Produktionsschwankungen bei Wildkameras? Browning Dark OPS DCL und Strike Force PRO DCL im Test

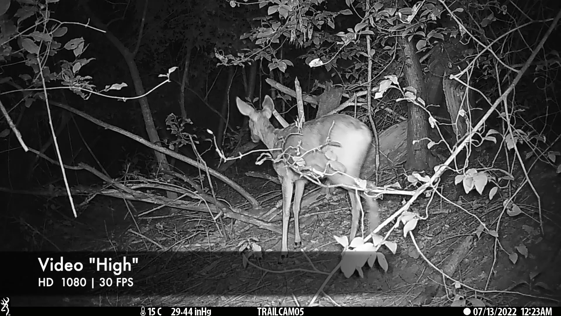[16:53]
Hier jetzt im High-Modus, also mit 30 Frames per Second. Man sieht, das Wild schaut sich um. Es riecht was. Es sieht aber das Licht der Kamera nicht.
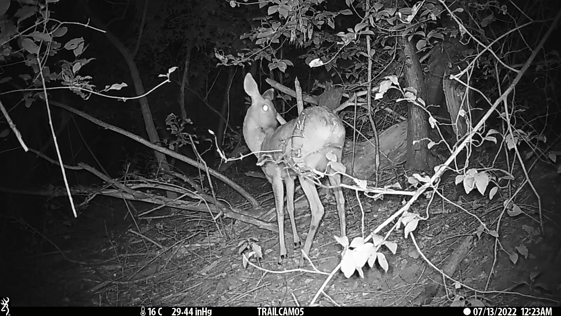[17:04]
Die Kamera ist wirklich dunkel und für das Wild nichts zu erkennen. Und jetzt wichtig aufpassen. Zack. Hier hat die Kamera die nächste Aufnahme gestartet. Man sieht, dass die Zeitverzögerung wirklich im Null-Kommasekunden-Bereich stattfindet. Und es nur ein kleines Ruckeln im Bild gibt. Nachts nimmt sie übrigens nur 20 Sekunden auf, egal was eingestellt ist. Jetzt kommt wieder ein Wechsel. Zack. Man sieht also nur einen leichten Versatz beim Reh.
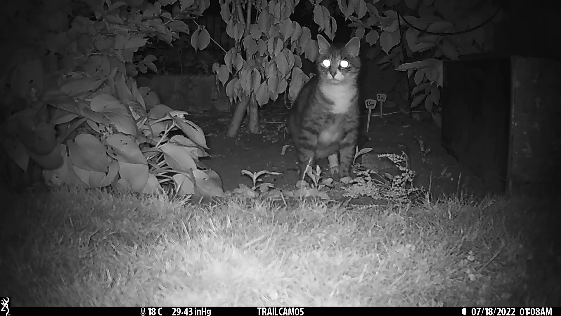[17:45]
Und deshalb habe ich hier Aufnahmen nachts gemacht in meinem Grundstück, wo ich alle Kameras teste. Freundlicherweise kamen alle Katzen vor die Kamera. Und man kann bei allen Katzen feststellen, dass die Aufnahmen sehr gut sind.
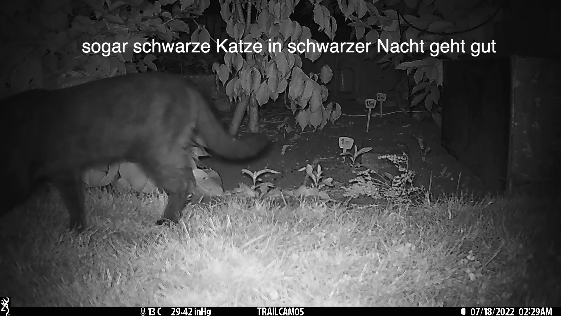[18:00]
Bis auf diesen Spot im Gras direkt vor der Kamera. Aber die Katzen sind hervorragend getroffen. Das Fell ist gut zu erkennen. Die Zeichnung ist gut zu erkennen. Auch der Maßindex, den ich hier im Grundstück habe, ist gut zu erkennen. Das ist meine Kamera, die ich behalten habe.
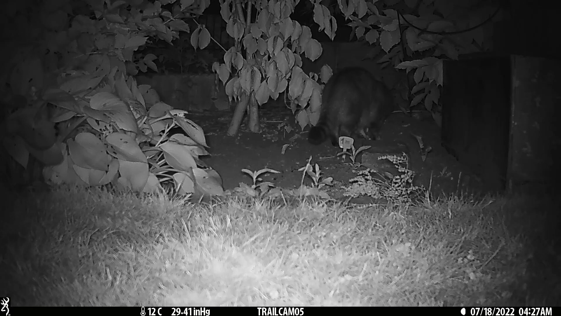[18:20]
Und daran kann man sehen, dass es auch besser geht bei der gleichen Baureihe. Auch der Marder lässt sich noch einmal sehen. Und da gibt es ja normalerweise schnellere Bewegungen. Also am ehesten etwas Unschärfe. Aber auch da war ich sehr zufrieden. So, und ich will das nun gar nicht großartig ausweiten. Das war meine erste Kamera, die ich reklamiert habe.
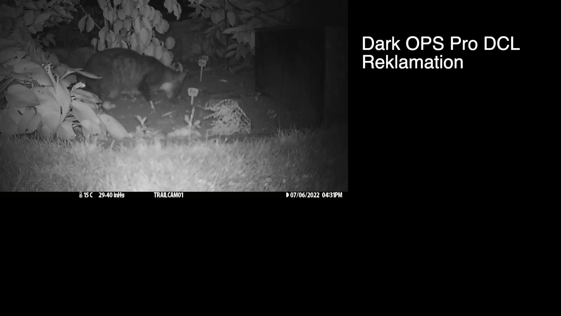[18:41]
Das ist die Kamera, die ich behalten habe bei ungefähr dem gleichen Motiv. Man sieht den Unterschied. Und das beantwortet auch die Frage, gibt es Qualitätsunterschiede bei gleichen Baureihen? Die Antwort ist eindeutig ja. Und zwar sogar gravierend.
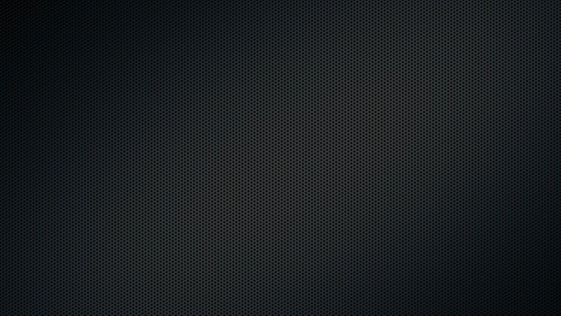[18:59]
Ich habe leider nicht von jeder Kamera das gleiche Motiv.
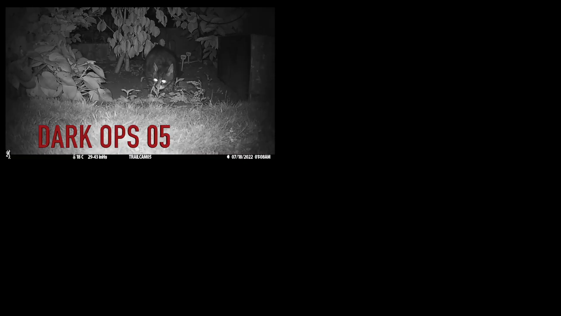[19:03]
Deshalb hier jetzt mal vier Nachtmotive von vier verschiedenen Kameras.
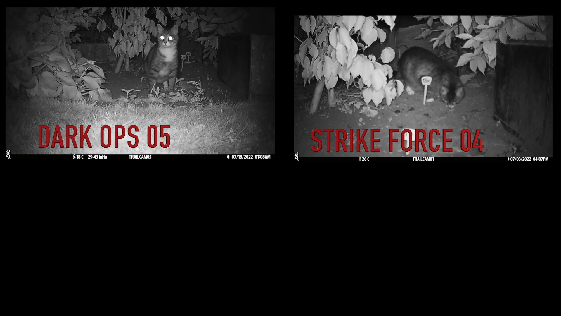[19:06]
Man sieht selbst in diesen kleinen Bildchen,
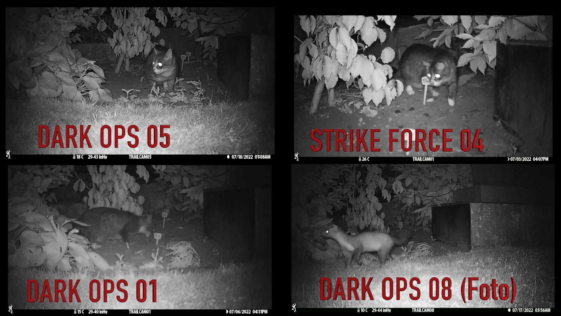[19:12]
dass die Unterschiede teilweise doch gravierend sind. Und es durchaus Qualitätsunterschiede gibt.